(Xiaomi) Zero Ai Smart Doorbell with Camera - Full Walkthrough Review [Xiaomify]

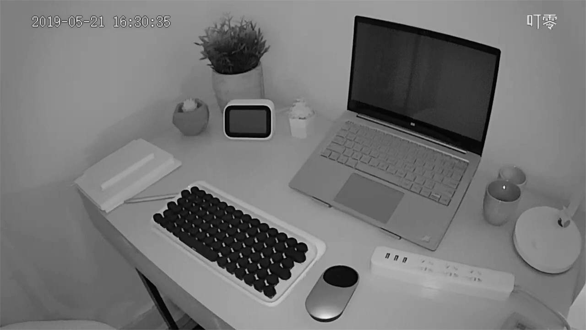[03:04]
It shoots 720p video which actually looks really crisp and sharp. From the app you can set up a whole bunch of things.